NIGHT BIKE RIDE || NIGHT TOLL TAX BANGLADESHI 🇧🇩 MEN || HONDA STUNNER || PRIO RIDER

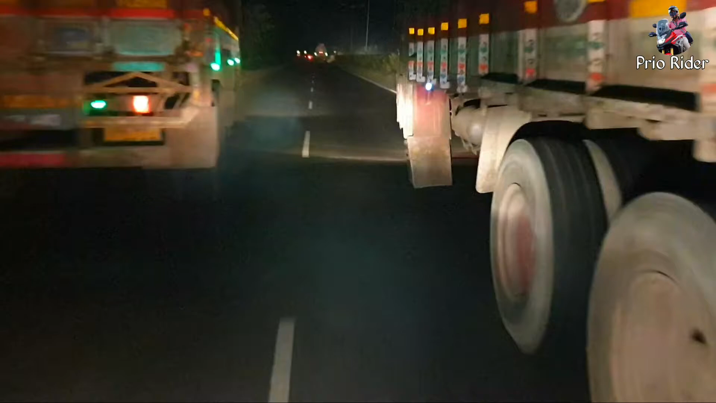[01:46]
कि भाई यहां से सुपर भाइद भूदी बहुत अच्छा होगा यहां से दोनों दोसाइट डोनों टाक जा रहा है उसका पिसे हम घुस रहा है खार के सुपर बैक लेके तो देख सकता
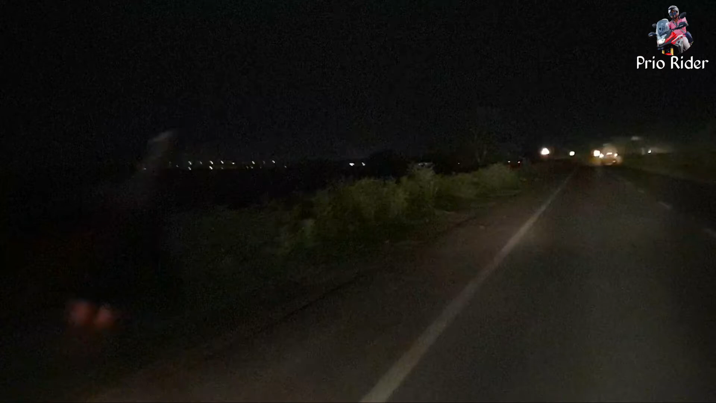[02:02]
है वो आइरोन ब्रीज है तो अभी नहीं के लिए नहीं देखाई दे रहा है तो देखाई देंगे थोड़ा थोड़ा जाओंगा तो बंगलादेश के लिए इंटनेस्लेंड डाइविन लाइसेंज होना
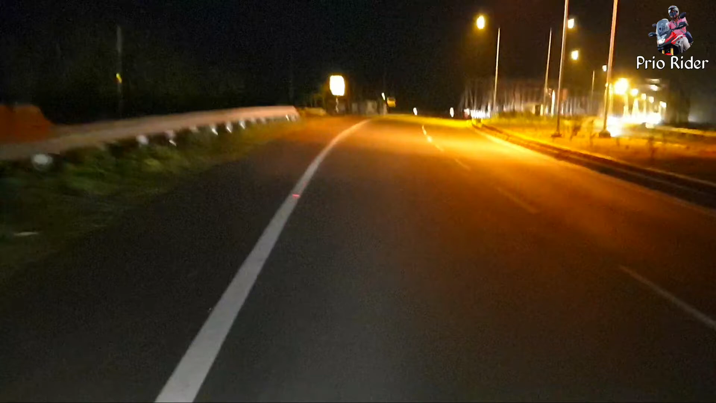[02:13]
चाहिए मास्ट और बाइक का पर्मिसेन लागेग तो यह रहा आइरोन ब्रीज तो यहां से